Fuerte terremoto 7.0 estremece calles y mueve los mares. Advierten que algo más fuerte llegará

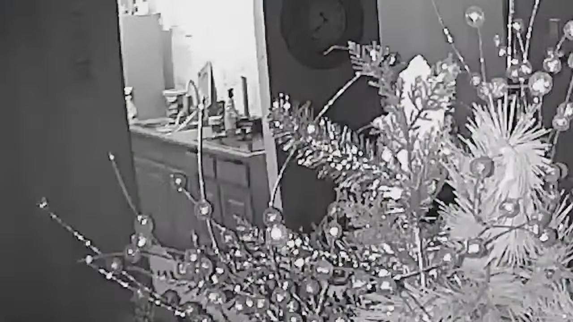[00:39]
Las cámaras de seguridad han capturado el momento exacto cuando empezó el terremoto,
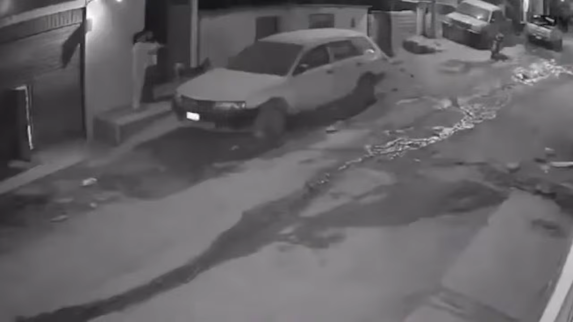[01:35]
así como también se mostraron daños en viviendas destrozadas, así como pisos agrietados y deslizamientos de tierra, capturando la magnitud de la destrucción y resiliencia de las comunidades afectadas.